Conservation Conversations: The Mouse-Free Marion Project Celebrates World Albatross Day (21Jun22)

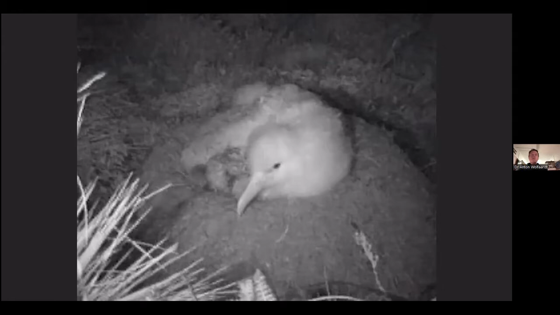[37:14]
but I think it's important to show. And this is video footage taken by Ross Oneless and Andrea Angel at Goff Island of a Tristan albatross chick. A very similar predation takes place at Marin on the albatross species that I've mentioned already, but it really visually kind of just kind of illustrates what is happening. It must be an incredibly agonizing and distressing way to sort of to see your end.